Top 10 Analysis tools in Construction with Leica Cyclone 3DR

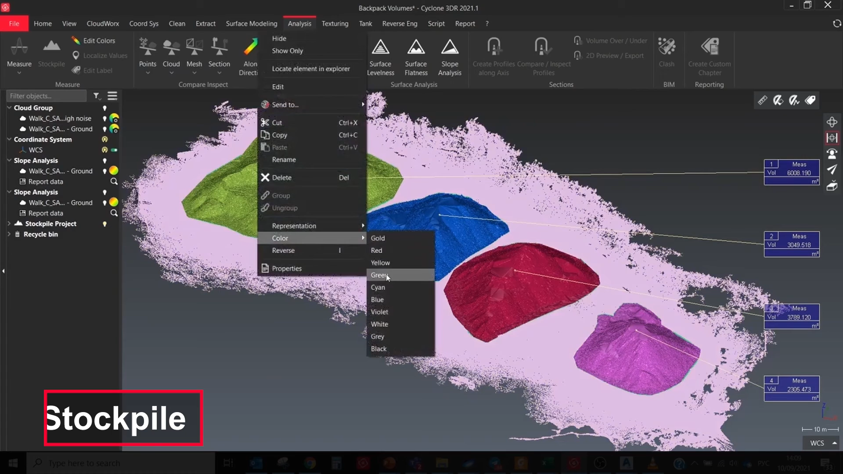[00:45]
One of the easiest is the stockpile.
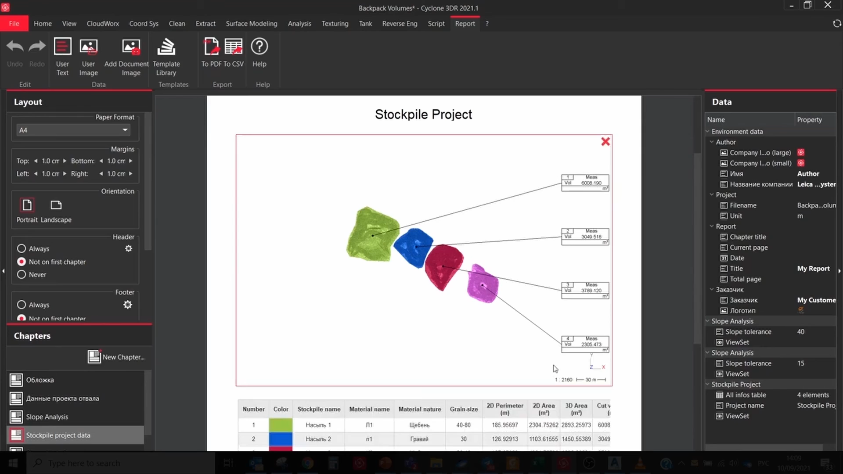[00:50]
This command enables you to compute stockpile volumes by drawing the contour of each one on a cloud.
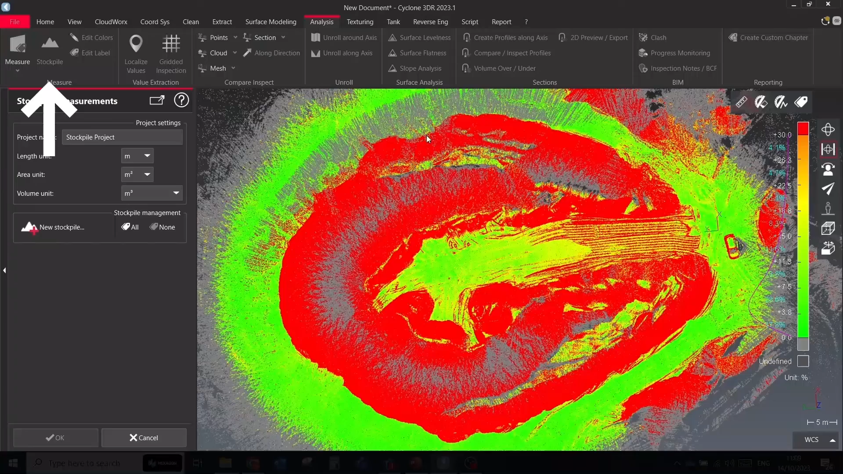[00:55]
Select point cloud and create stockpile project, define the project parameters, draw stockpile contour. The easiest way to do it when you use point cloud, colored by slope analysis. Select a method to compute the reference mesh and click the enter button.
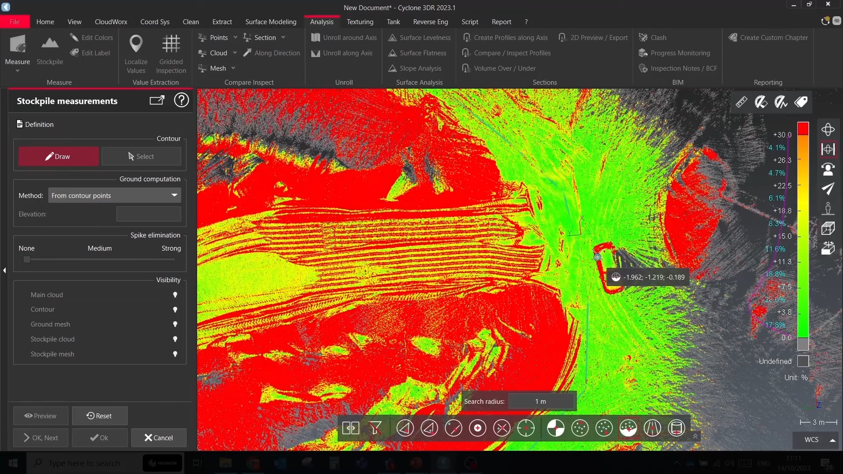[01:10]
The software will use a point cloud within the contour to create one surface and points of the contour will be used to create another reference surface.
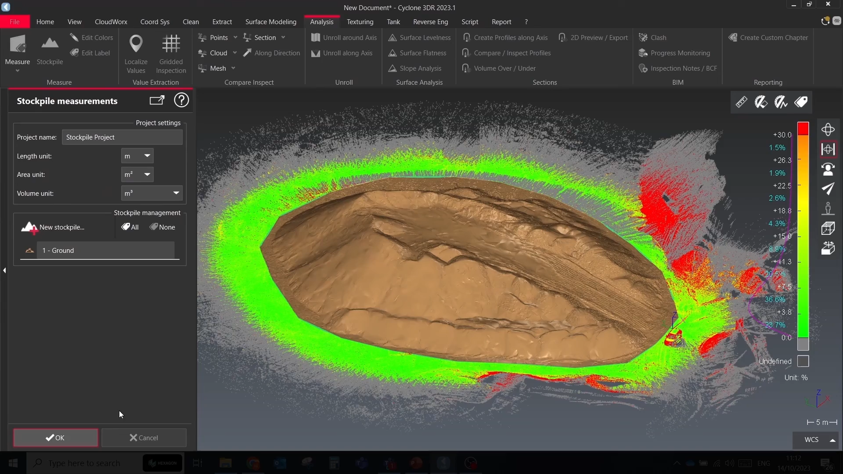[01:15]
Next, the software will show volumes between two surfaces.
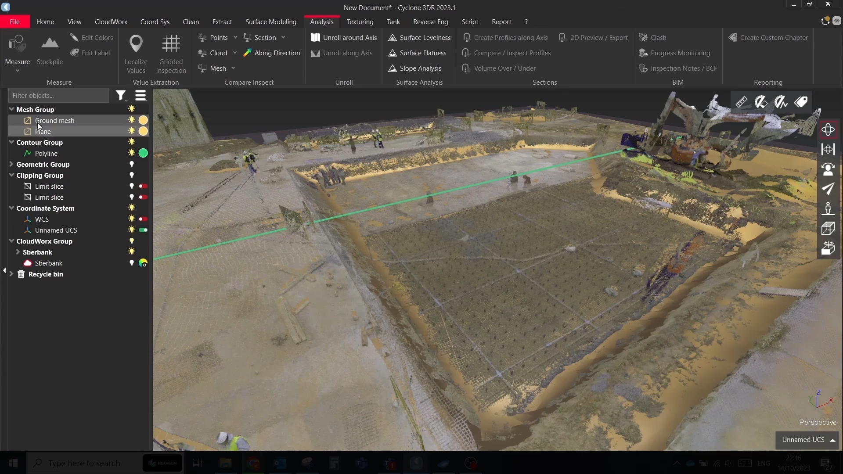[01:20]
The generated surface of the stockpile could be used also for contour extraction,
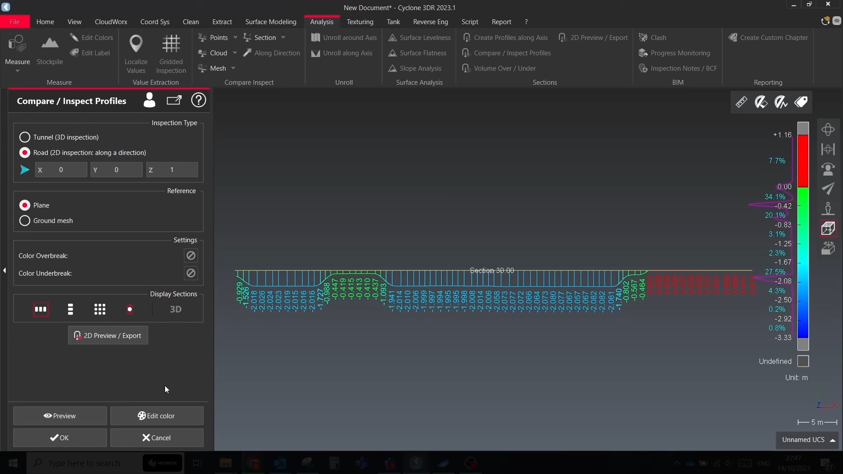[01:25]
2D section comparison against the design model, 3D surface comparison with deviation heatmaps,
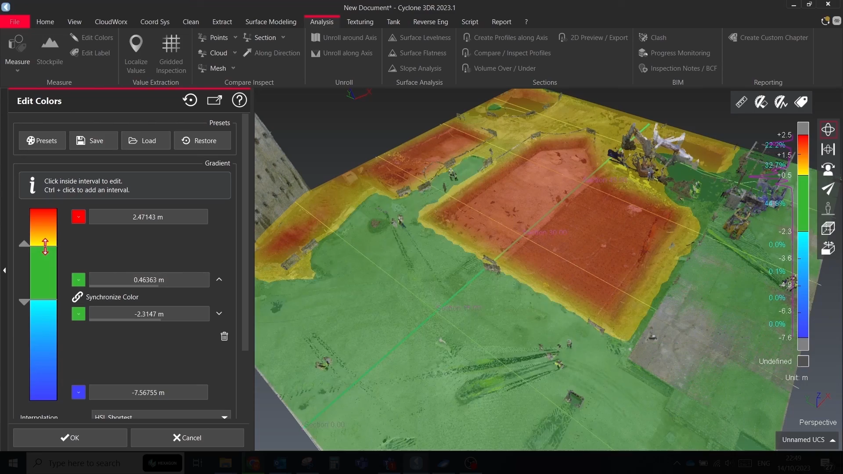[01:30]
or export generated model to other CAD software for additional types of analysis.
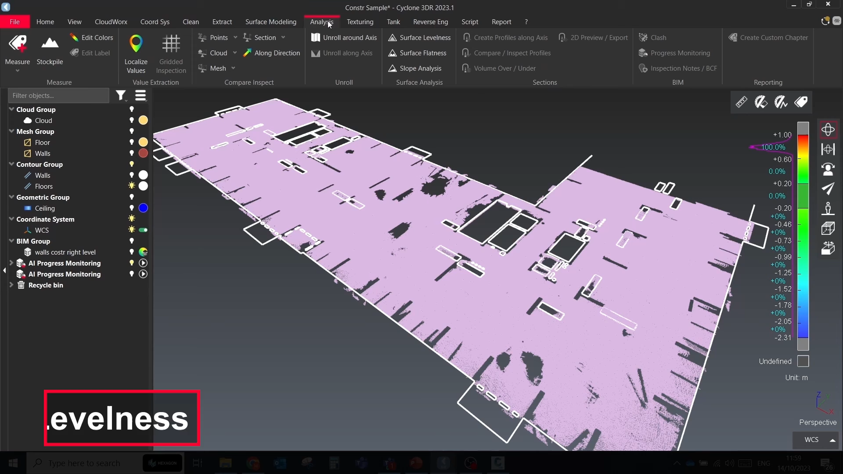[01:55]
This command allows you to analyze the levelness of a mesh or a point cloud. Select point cloud or go to surface levelness,
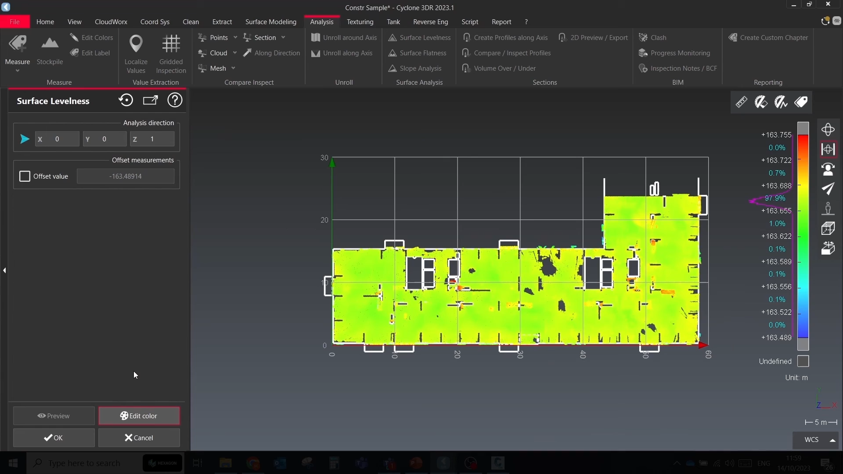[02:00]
choose Z direction to check the levelness, uncheck the offset value and then click on Preview.
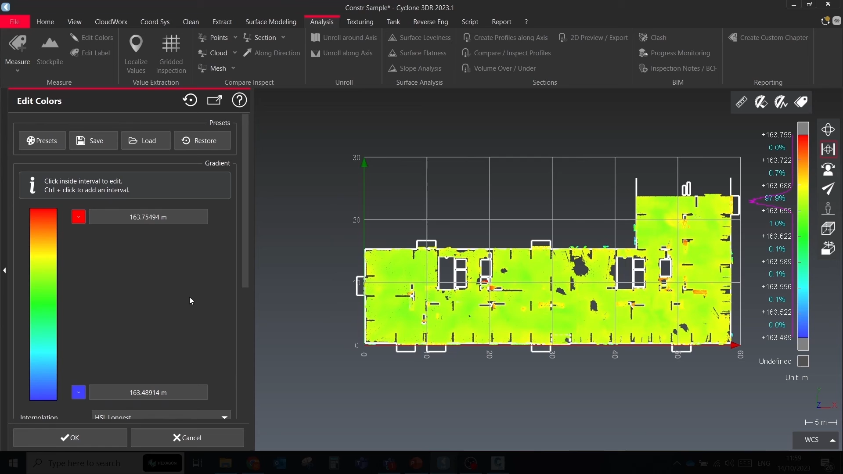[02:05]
Adjust the color scheme, the points of the cloud are colored according to the Z coordinate.
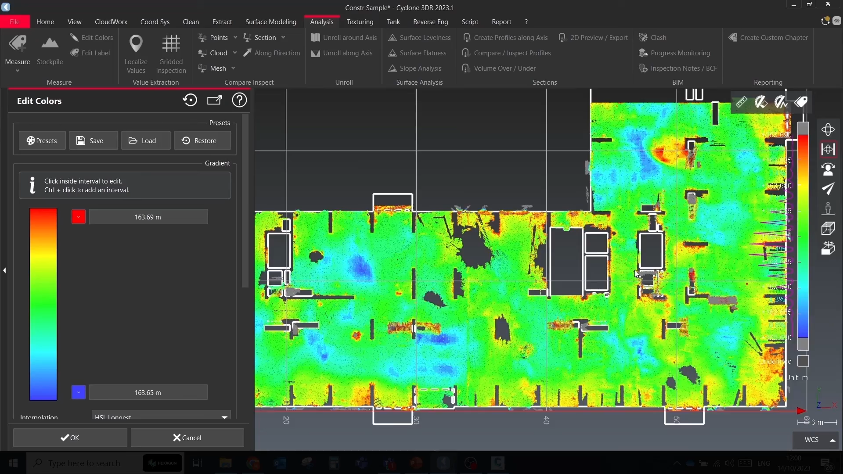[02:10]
You can now see the lowest points in the dark blue and the highest points in the red. This type of analysis also could be recreated with comparison tools.
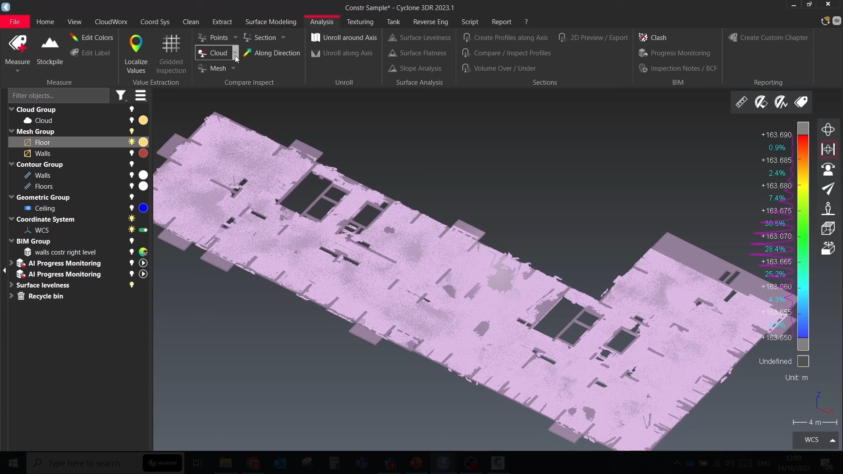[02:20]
Selecting the 3D model of the floor and adjusting point cloud and comparing them with each other.
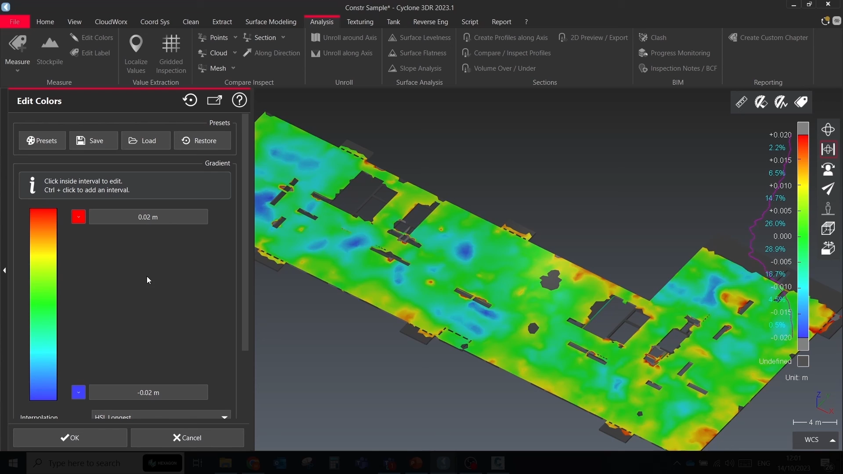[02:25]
If you colorize a mesh model, then you could apply on it also the localized values and the gridded inspection tools.
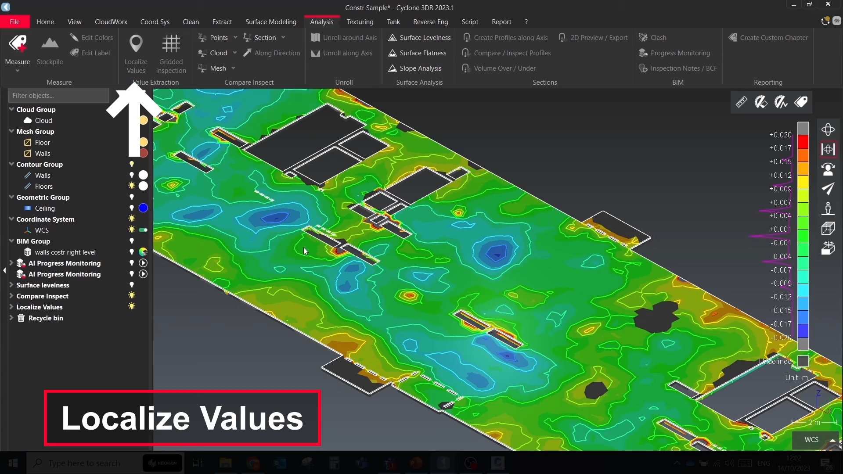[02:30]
Additional information significantly enhances the efficiency of reports.
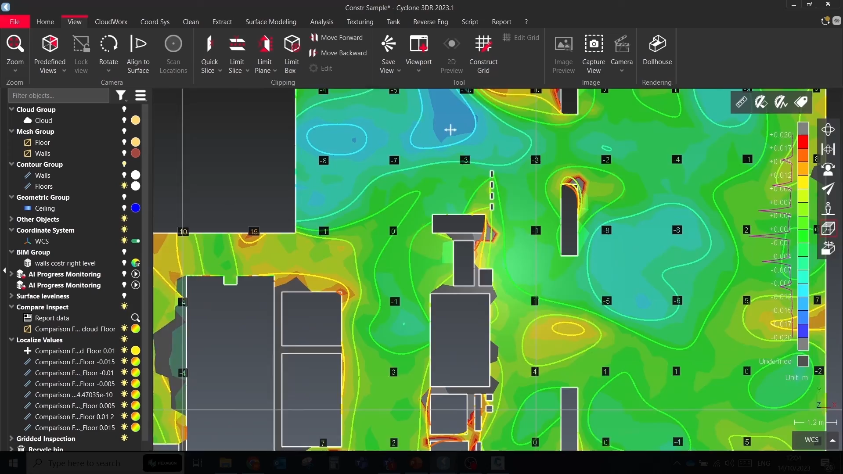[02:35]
Surface flatness.
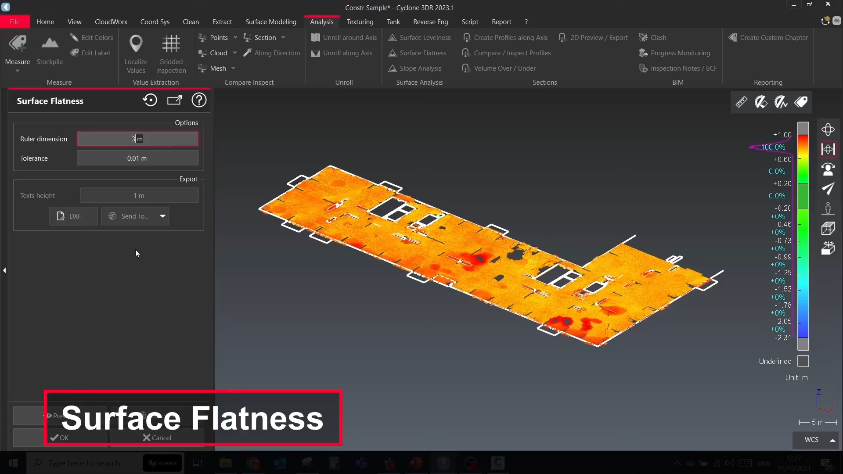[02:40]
This command allows you to inspect the flatness of a mesh or a point cloud.
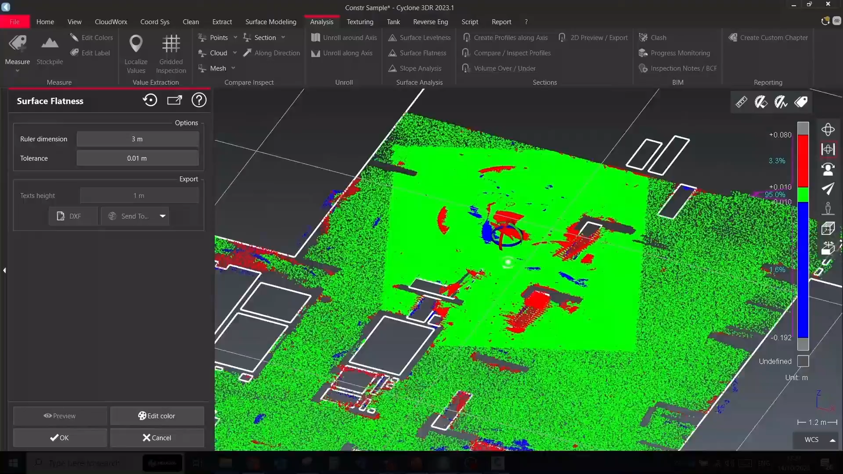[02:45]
An inspection value will be associated with each point of the cloud or vertex according to the local flatness.
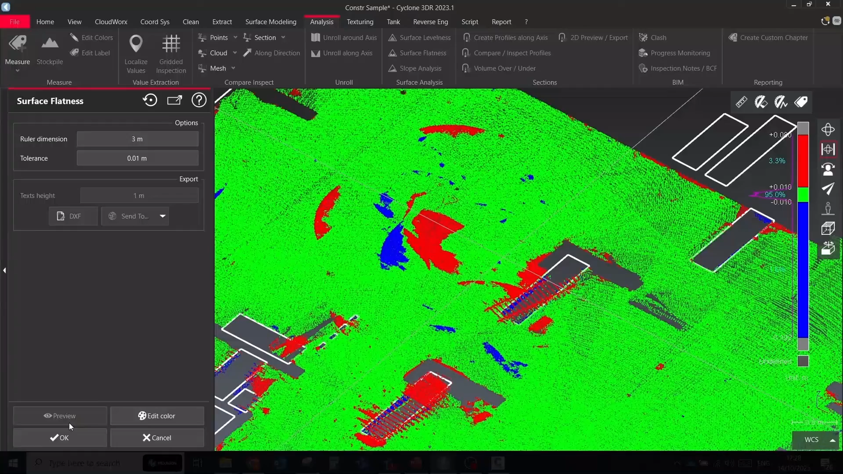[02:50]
The calculated inspection value is local, it means that the flatness calculated for each point only consider
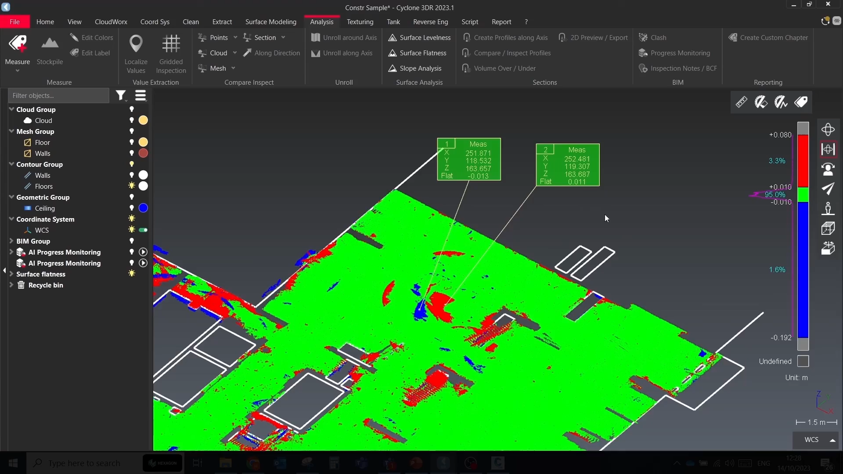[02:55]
its neighbors within a maximum distance of half the rule dimension.
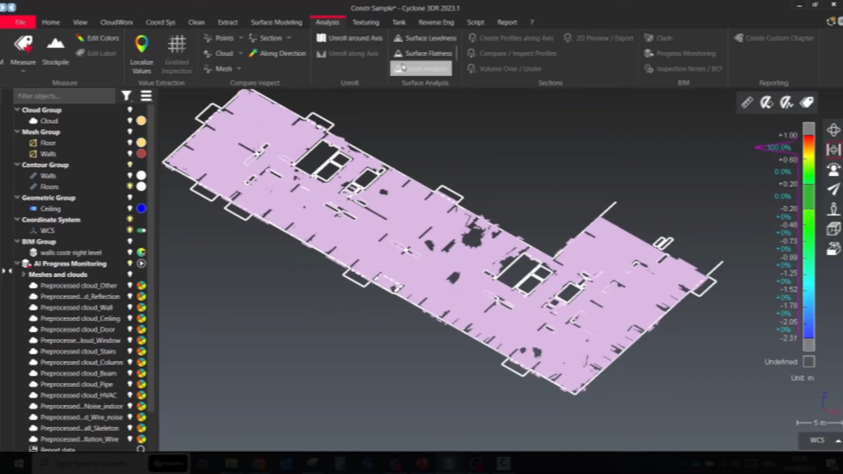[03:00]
Surface slope. This command allows you to inspect the slope of a mesh or a point cloud.
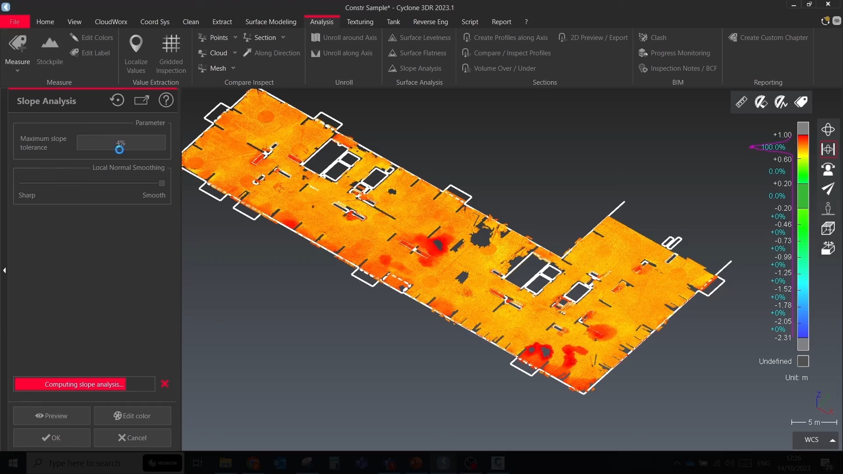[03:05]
An inspection value will be associated with each point of the cloud or vertex according
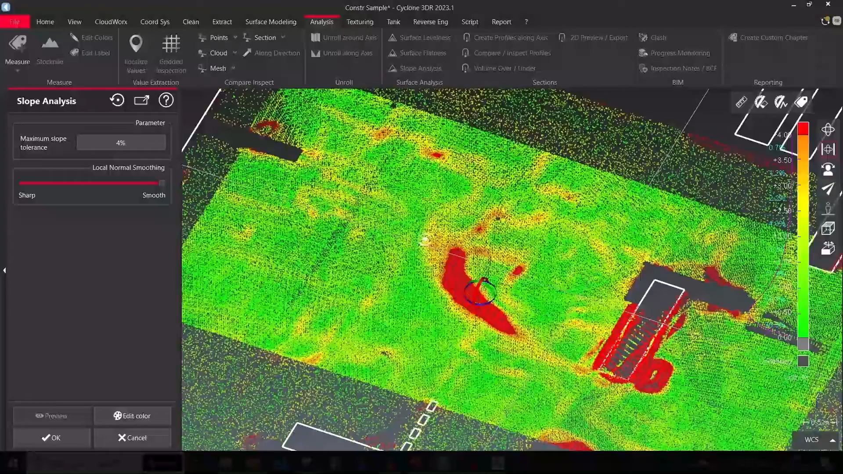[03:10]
to the angle between the local normal of the surface and the horizontal.